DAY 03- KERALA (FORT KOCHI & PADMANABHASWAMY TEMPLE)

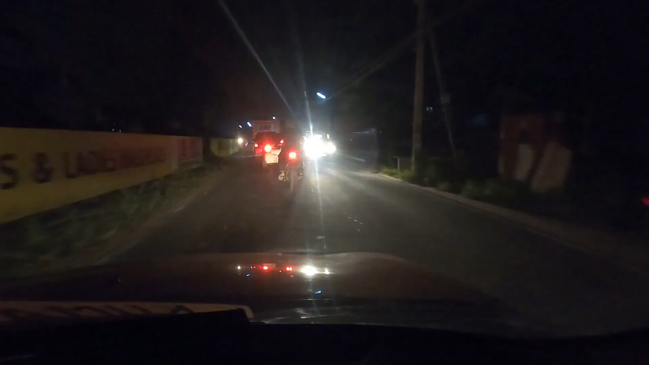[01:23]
ये देखिए हाईवे की हालत, ना हाई है ना वे है, सिंगल लेन है, उसी में सर्कस कर रहे हैं लोग। इस सीरीज में मैं आपको सभी राज्यों की रोड दिखाऊंगा और फाइनली आप लोग ही डिसाइड कीजिएगा कि किस राज्य की
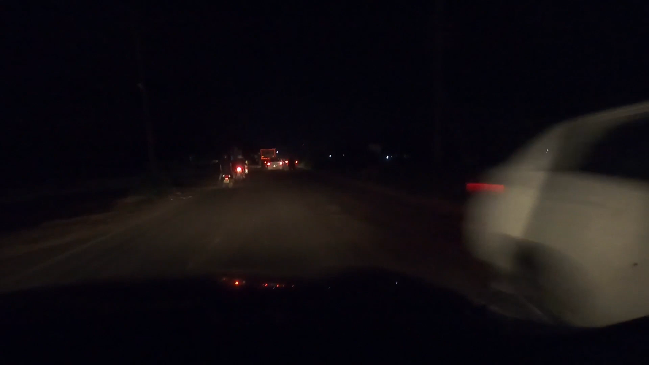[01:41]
हाईवेज और इंटरनल रोड्स अच्छी हैं। दोस्तों 12 घंटे की जर्नी के बाद अब मैं फाइनली कोचीन पहुंच चुका हूं, तो मेरा डेस्टिनेशन तो आ गया।